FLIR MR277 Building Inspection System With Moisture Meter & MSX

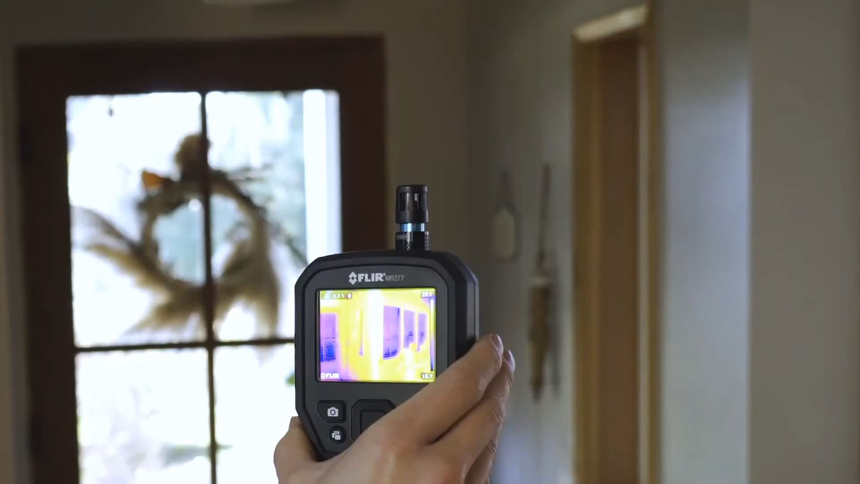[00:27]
measurement leads you right to the source of moisture air leaks and insulation voids
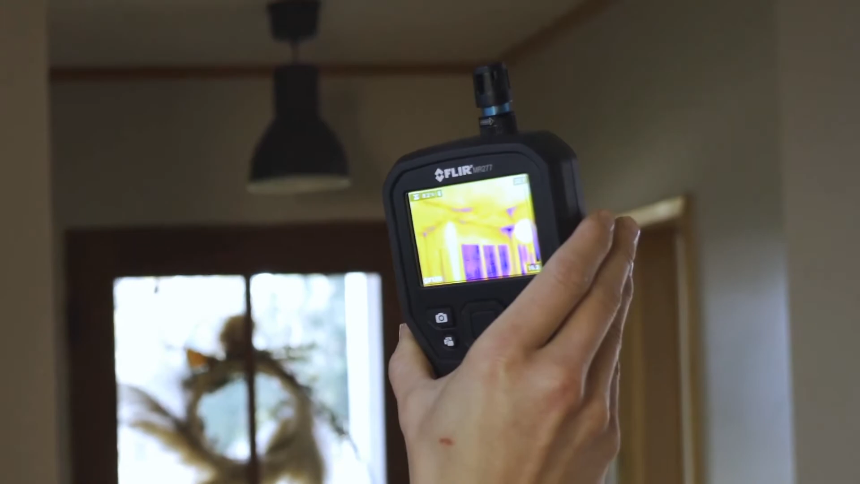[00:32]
the
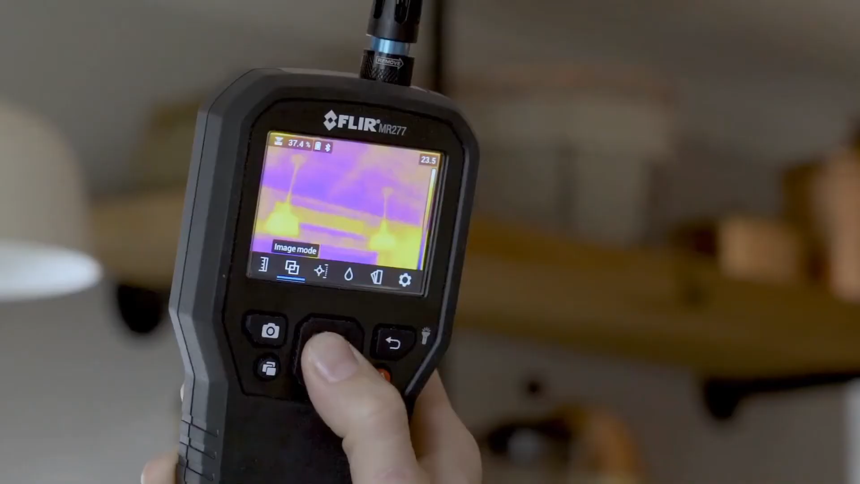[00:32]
MR277 also features FLIR MSX technology which embosses
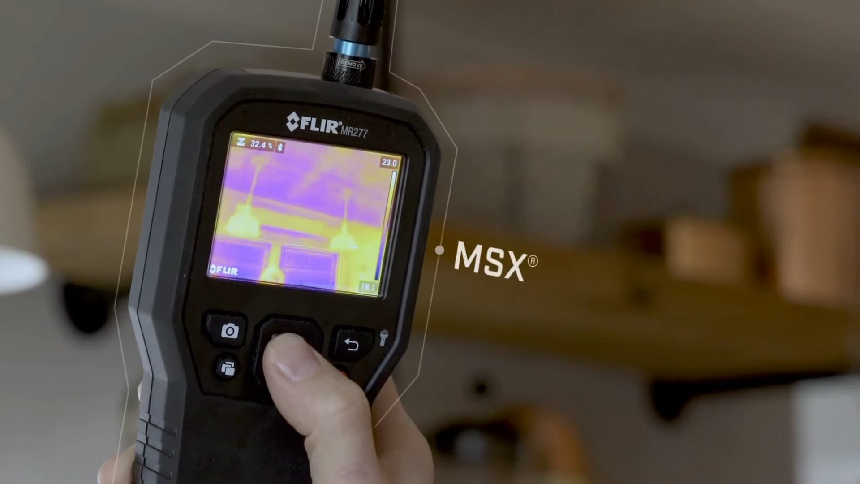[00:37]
physical details on top of thermal images giving you perspective to identify the
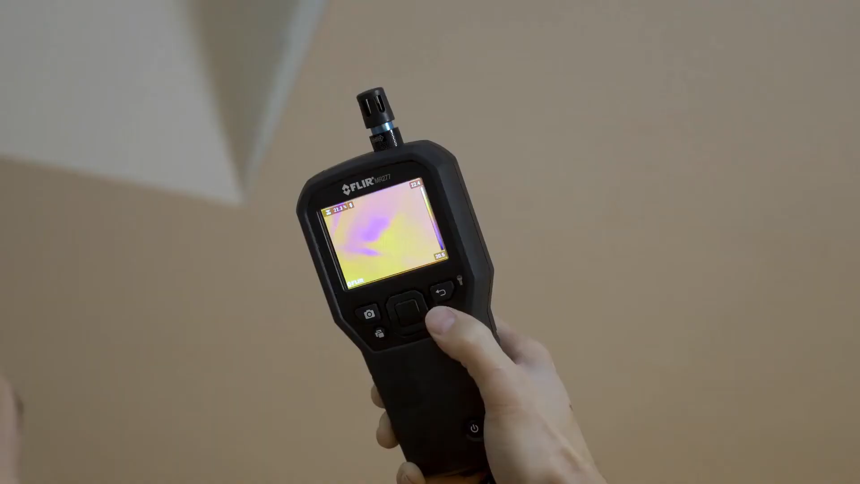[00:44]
with the help of a laser pointer and crosshair you can instantly pinpoint the area that needs attention take
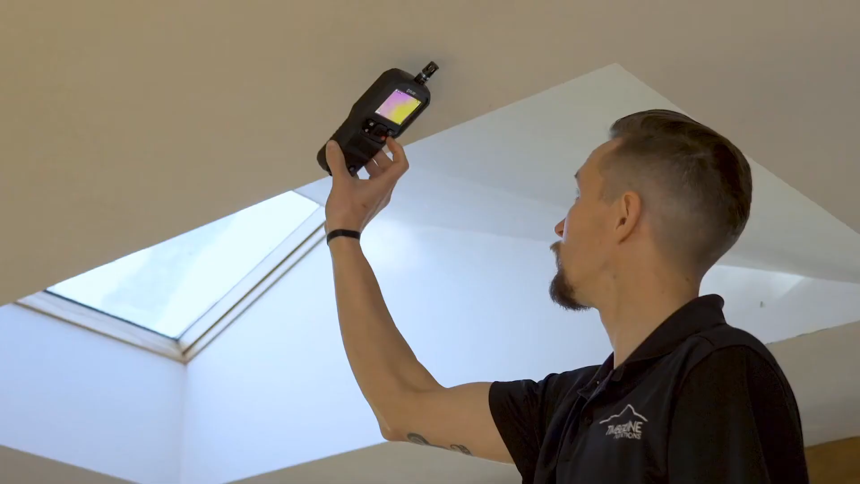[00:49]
non-invasive measurements with the pinless moisture sensor confirm and
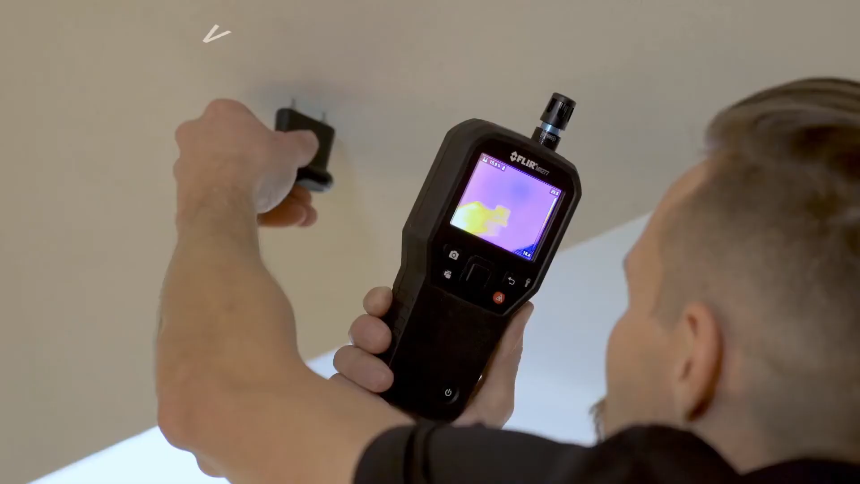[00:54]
verify moisture with the included external pin probe internal sensors